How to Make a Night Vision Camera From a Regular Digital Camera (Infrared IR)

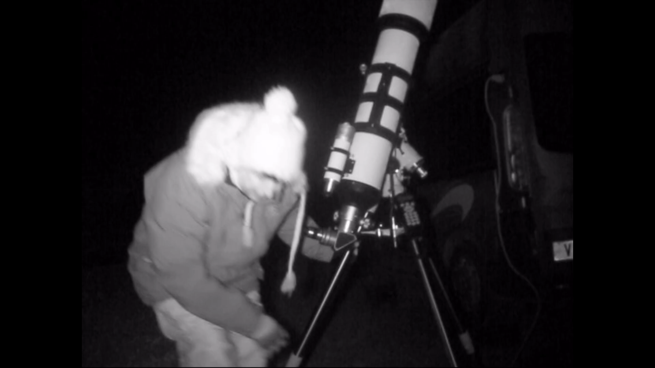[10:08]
This infrared, this works really well because I can't see you hardly at all. Really? This little camera, it's only a little rubbishy old thing.
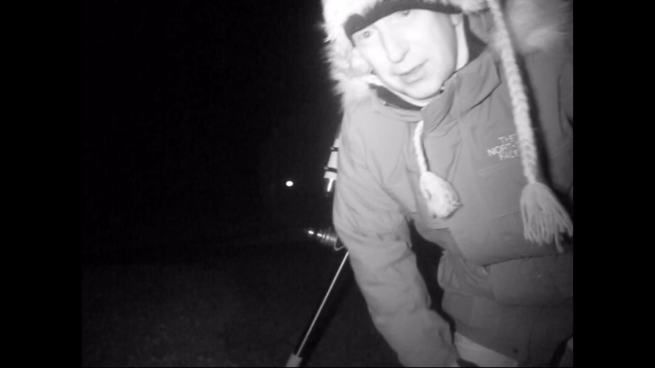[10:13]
It's like even got in 4.3 format. It's so old.
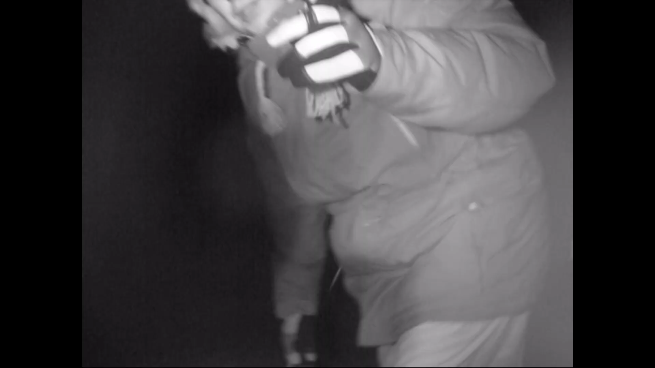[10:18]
I'm curious how far... No, that's it. How far away can I get? If I cover you up, you can't see nothing.